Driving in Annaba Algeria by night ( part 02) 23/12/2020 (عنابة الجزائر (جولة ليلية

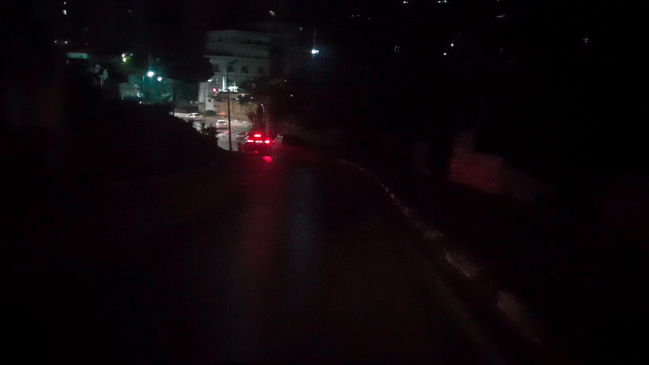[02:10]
والله ليكيب جبنا المكتوب، هنا الدنيا شوية ظلمة من المومو دوك تضوء. هادي ولا شطي